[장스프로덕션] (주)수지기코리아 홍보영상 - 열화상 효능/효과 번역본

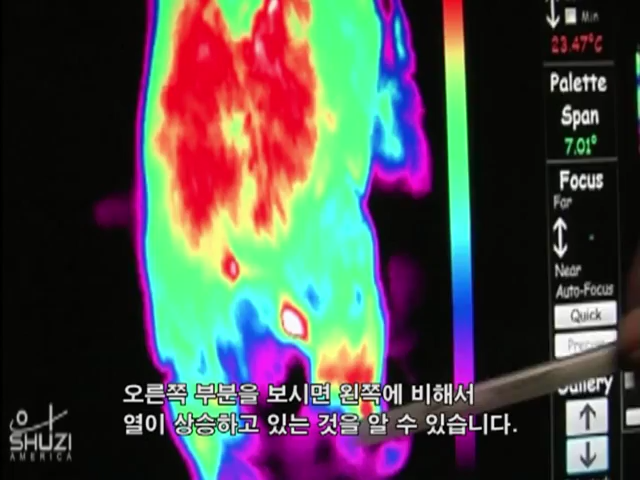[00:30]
As you can see here in the right limb, the increase in heat temperatures compared to the left.
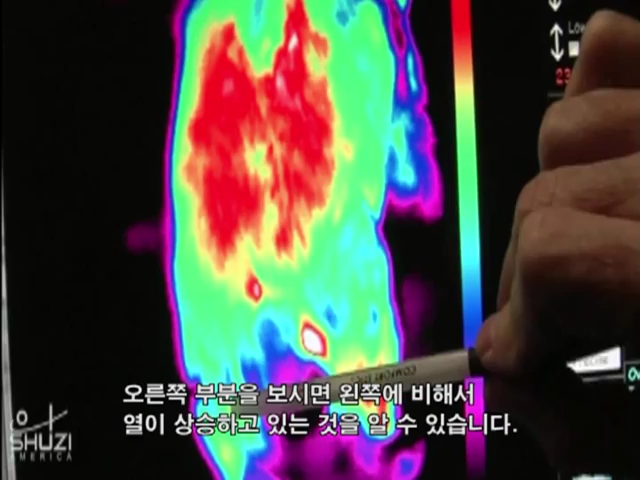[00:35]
So neuropathies, nerve-related disorders, we're not just interested in where it's going, but also where is it originating.
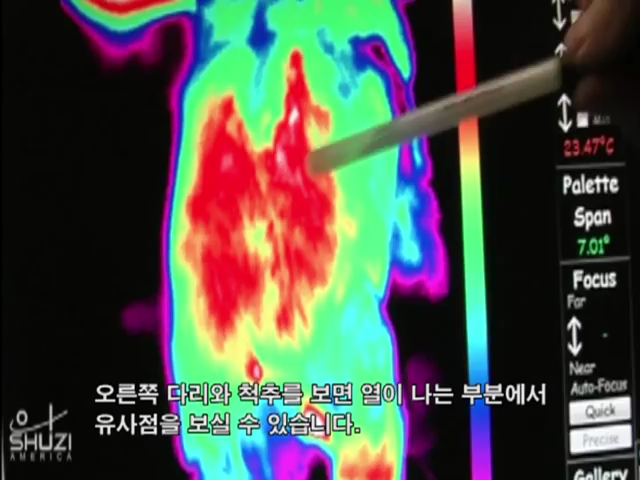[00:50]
And then also we can see a correlated heat region in the spine itself consistent with that right leg. As thermographers, we're like electricians trying to figure out where the short is.
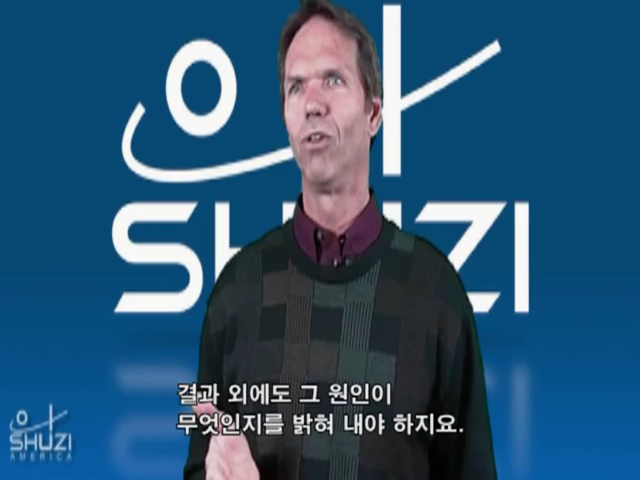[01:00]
Just understanding where the effect is not enough to us.
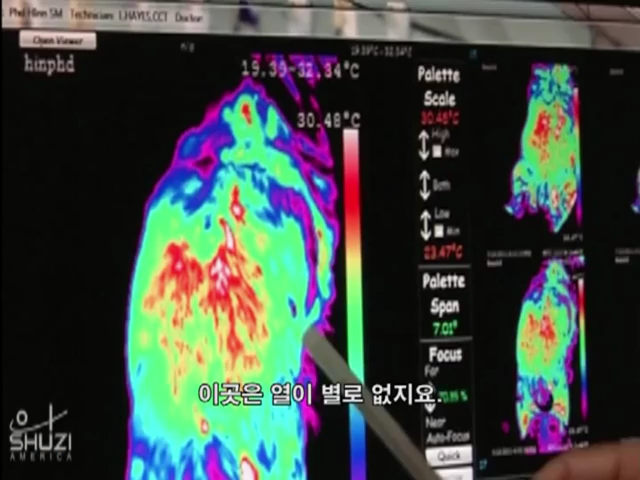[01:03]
On screen: scale top 30.48°C, scale bottom 23.47°C
I see a dissipation in this region. I'm always looking at when the images are being performed, where they consistently produced.
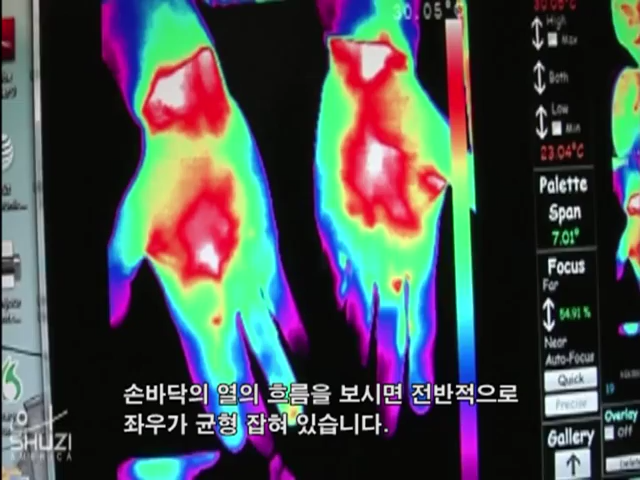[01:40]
On screen: scale bottom 23.04°C
If you can see just overall, everything looks symmetrical.
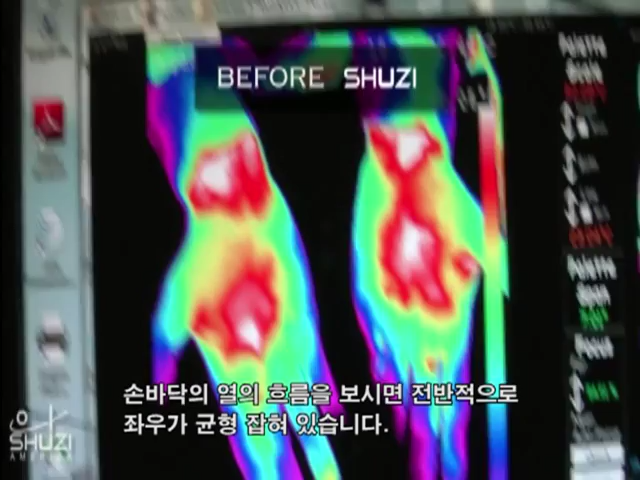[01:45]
It's just, you can tell that there's a lot of tugging into the palm of my hand. And the fingers, what would you say about the fingers? Overall, they're symmetrical. The only one that isn't is the fourth digit on my right hand.
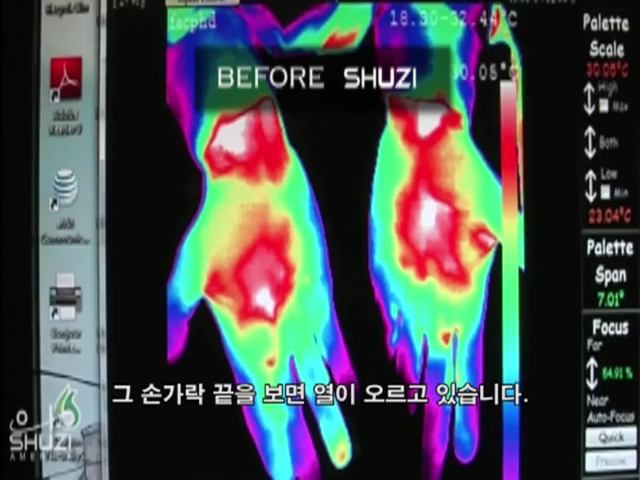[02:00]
On screen: scale bottom 23.04°C
You can see that there's an increase in heat on the tip of that finger.
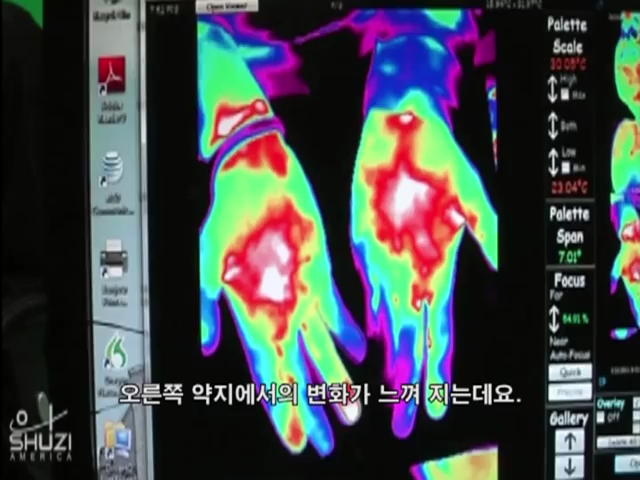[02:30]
I can feel my fourth digit on my right hand, I can feel it just as I'm seeing it with the imagery that it's significantly heated, but I can feel it heated.
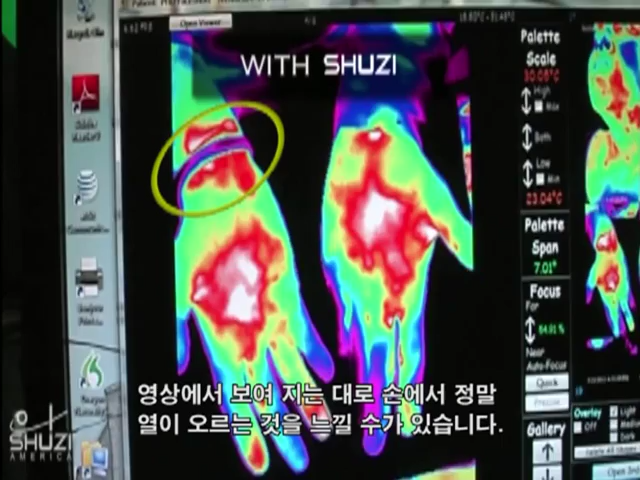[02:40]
Now I can feel it in this second digit that I'm moving now, I can feel it in there as well. That's amazing, isn't it? I'm feeling just, just exactly what I'm seeing on the imagery is exactly the way I'm feeling. This is quite phenomenal. And you've been in this room for two hours, so it's not like a temperature change from being in a pool.
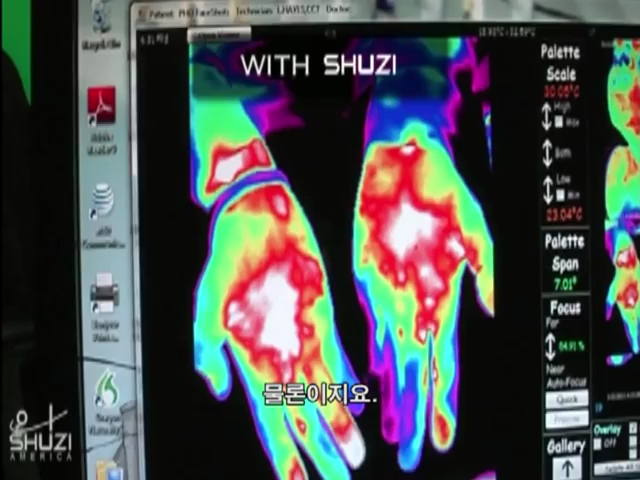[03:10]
No, I've been in this, that's right, Doc, I've been in here all this time and I can't believe, now my left hand... The fingers are starting to all show again. Is, is the first,
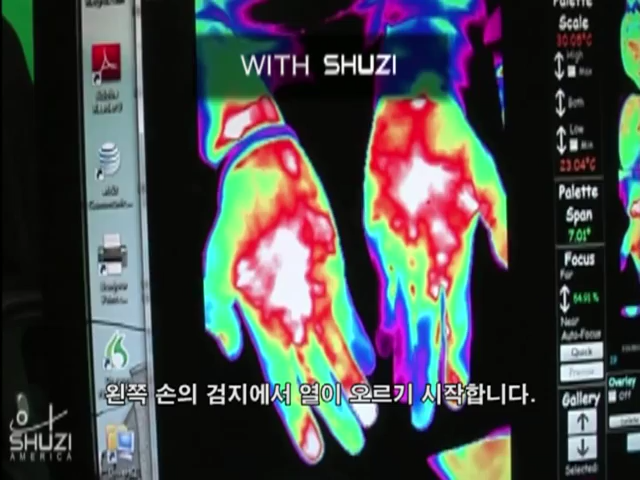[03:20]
the second digit on my left hand is just now starting to, to heat up.
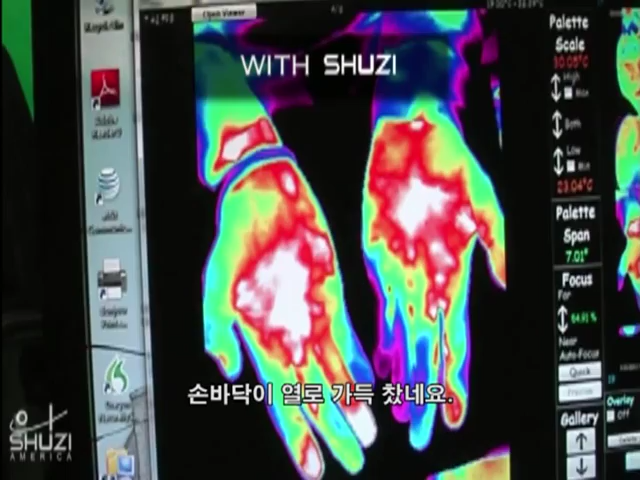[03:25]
I can see my palms just, just increase, is that the coolest thing?
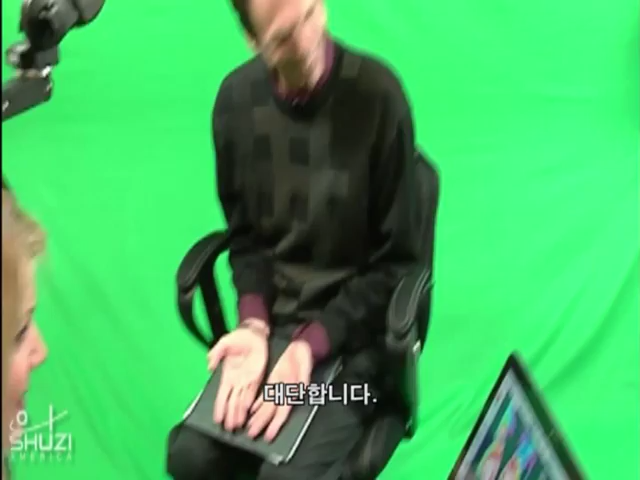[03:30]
And you can see it's happening on both hands.
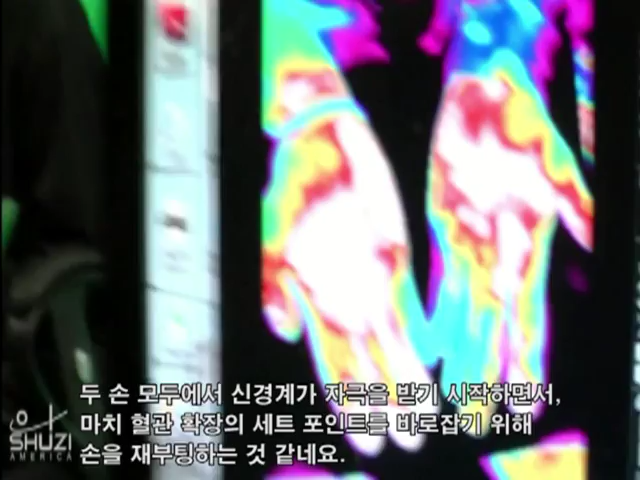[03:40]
The first thing I'm thinking of is the autonomic nervous system is, it's almost like it's rebooting the hands. Like it's trying to re-control proper vasal dilation. And it's dilating the, the capillaries in the hands. And I'm still in this cold environment,
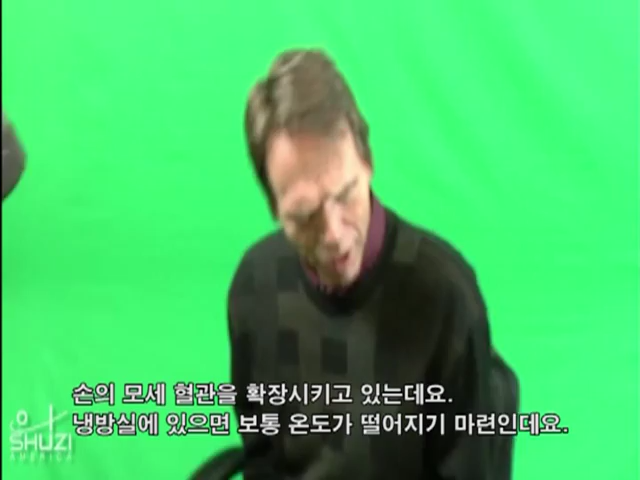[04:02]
which normally the temperatures would be dropping, not increasing. You know, intermittently throughout the day I was having my hands in my pocket, trying to keep them warm, but this is heating them more than my, my pockets were. Right?
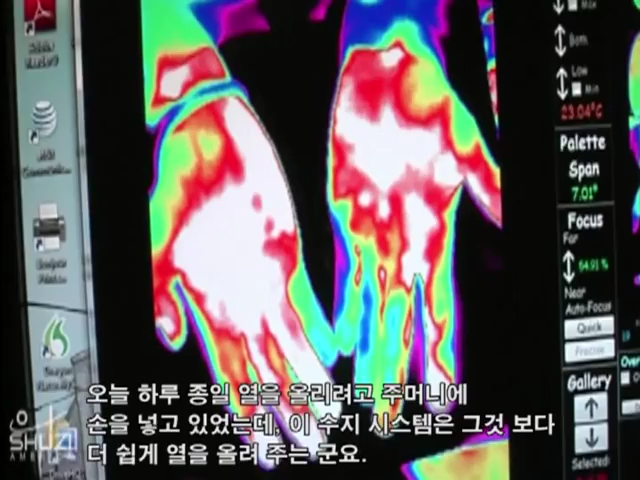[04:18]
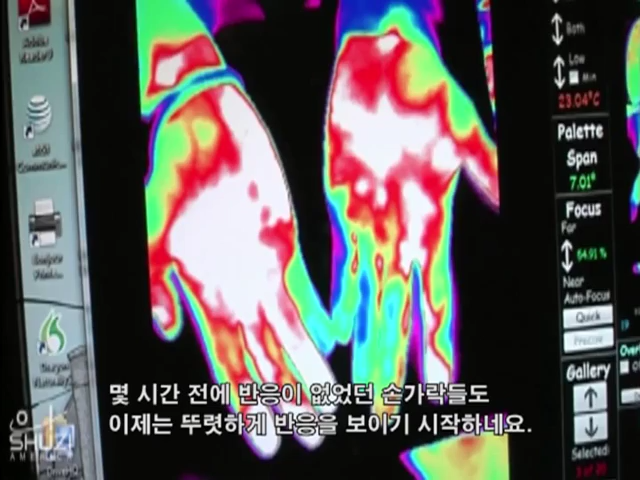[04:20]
The fingers that weren't showing at all now are very apparent in the picture. This is the wildest thing I've ever seen. The last two fingers on the, on the left hand, that is very amazing.
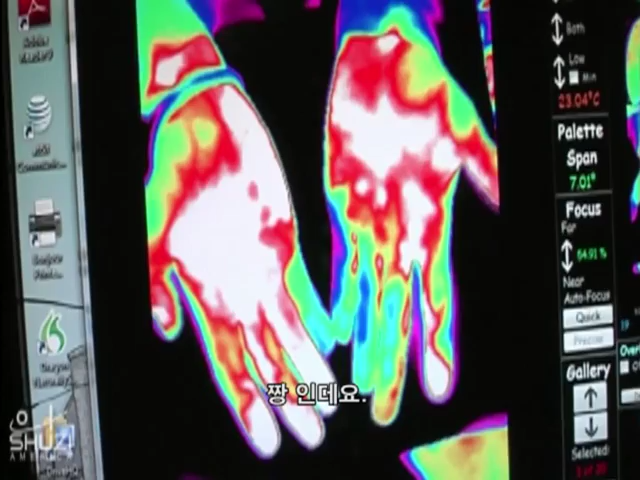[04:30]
Absolutely blown away this, this is incredible response.